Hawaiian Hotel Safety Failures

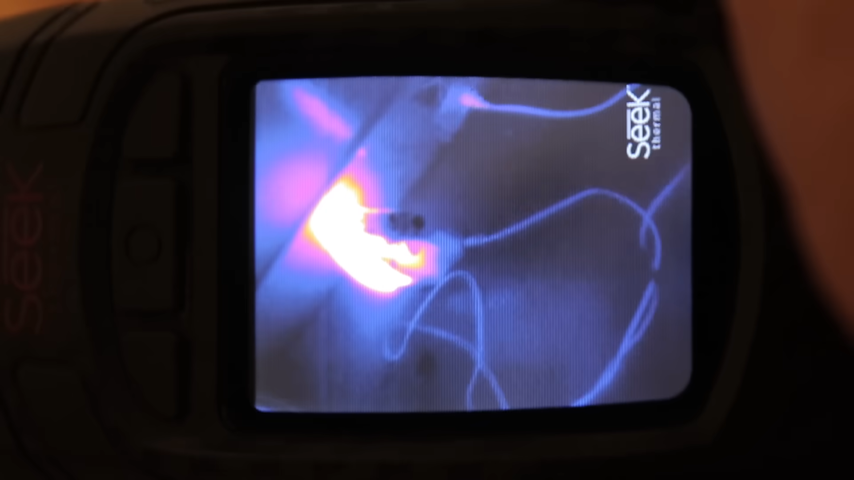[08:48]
The wires are not too bad But
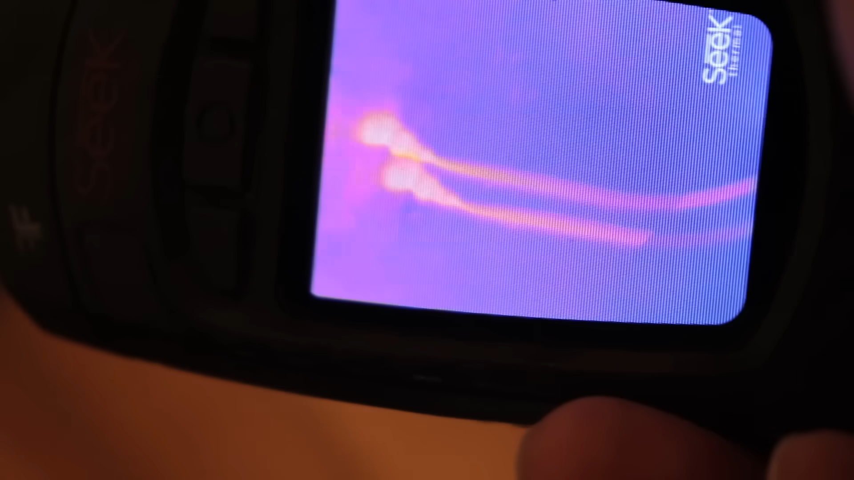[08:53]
where it's plugged in You see because
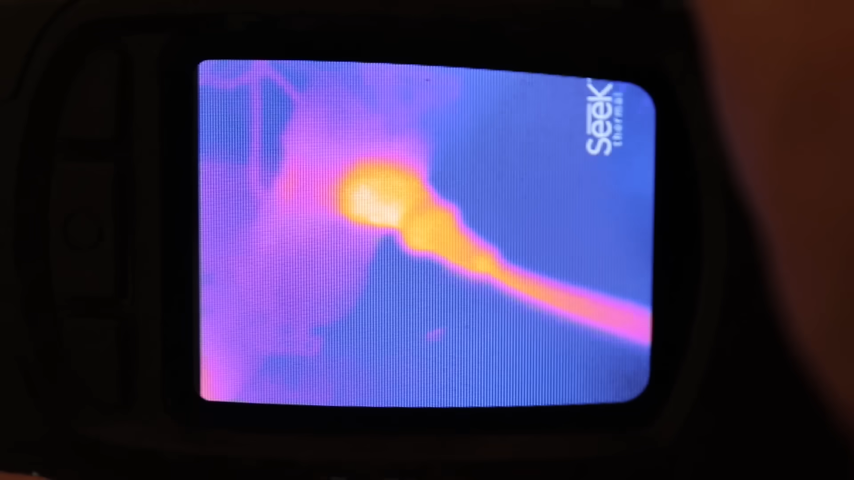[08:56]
it's not making a good contact It's pretty warm So if large currents are drawn from such poor contacts Over time the outlets will melt And are a fire hazard I guess